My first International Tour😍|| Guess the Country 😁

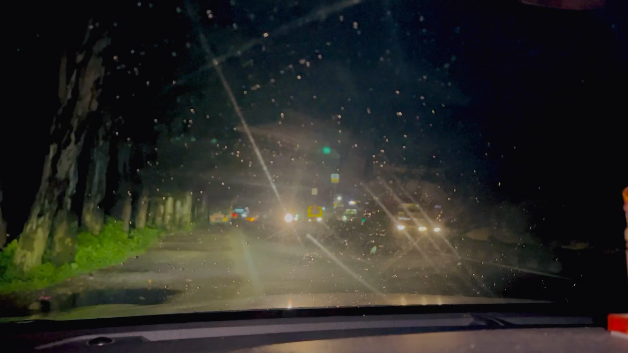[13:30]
तो ये अभी हम 12:15 मतलब 12:30 के आसपास अभी हम बाहर घूम रहे हैं हाईवे पर, तो ये कार से देखिए छोटी छोटी सी बारिश हो रही है।